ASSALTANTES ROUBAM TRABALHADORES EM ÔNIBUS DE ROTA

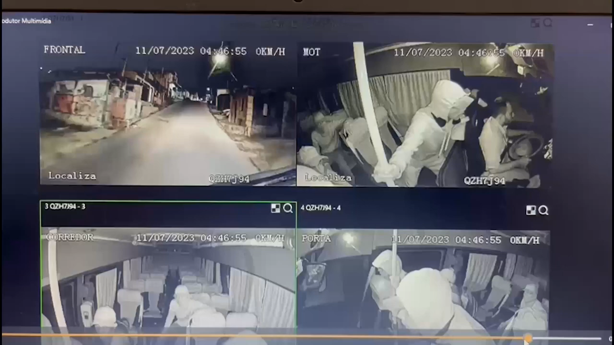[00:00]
As imagens mostram a ação de quatro assaltantes na rua São Juvenal, no bairro Jorge Teixeira, Zona Leste.
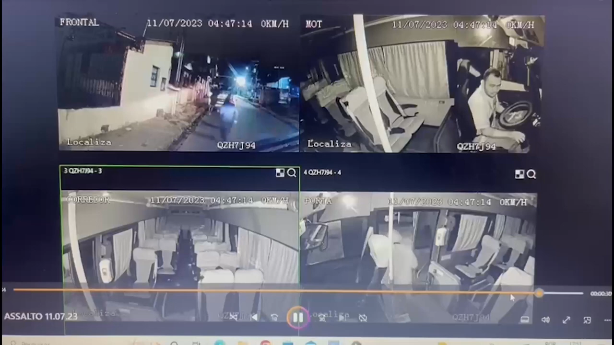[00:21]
As imagens de dentro de um dos veículos mostram que o motorista é obrigado a fechar a rua para que os assaltantes pudessem atacar os outros veículos.